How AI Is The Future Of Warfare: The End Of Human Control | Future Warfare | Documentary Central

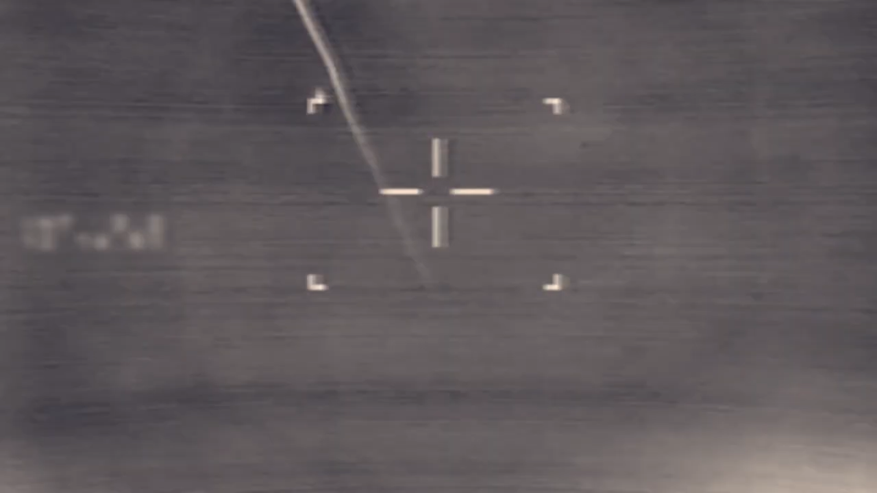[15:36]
Once it's activated, if there are multiple missiles approaching it,
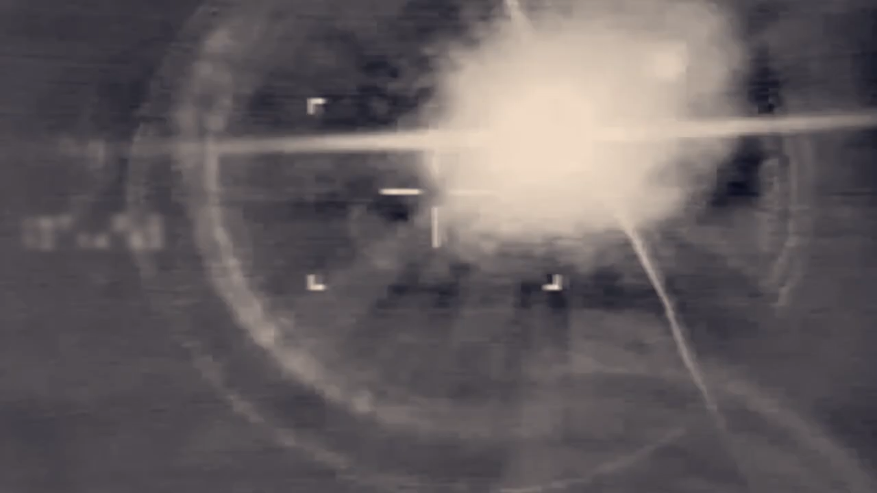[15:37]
it will not wait for a human to give permission to fire on each one.
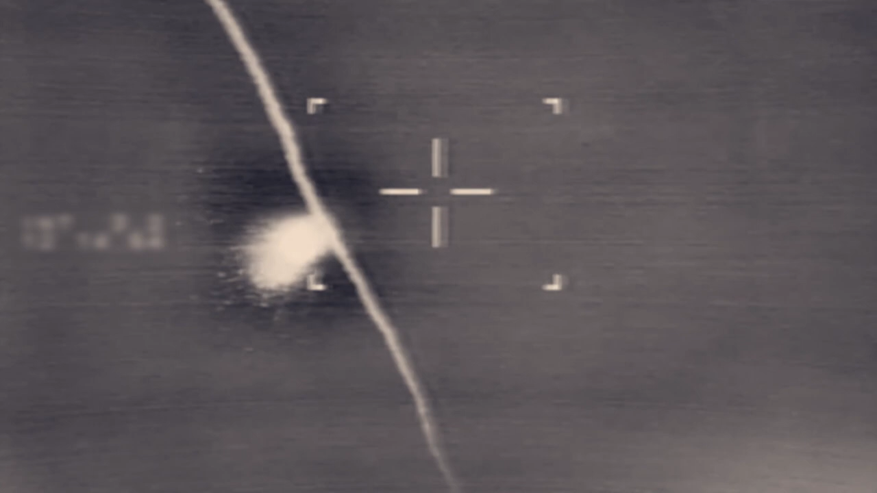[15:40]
It will simply fire on each incoming missile.